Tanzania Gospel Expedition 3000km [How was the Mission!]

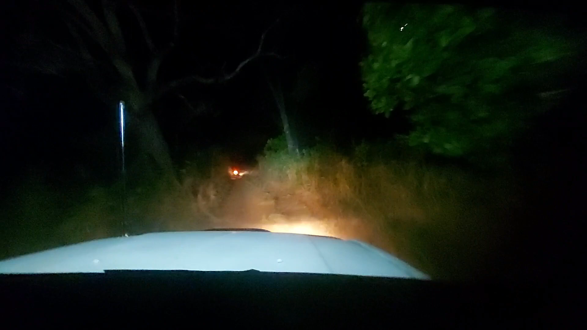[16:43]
Day and night we were traveling, going into that bushy places. You see, the place itself look like bush, because it is not a place whereby
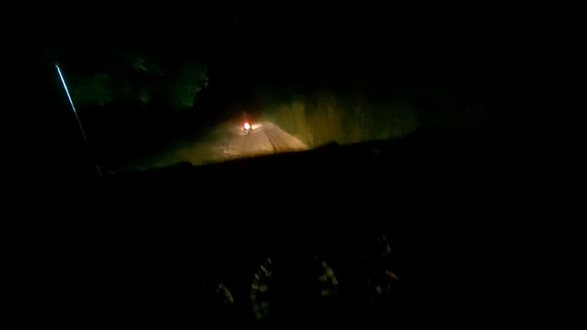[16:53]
people have located. No, it's a place that looks like a forest or a park for animal.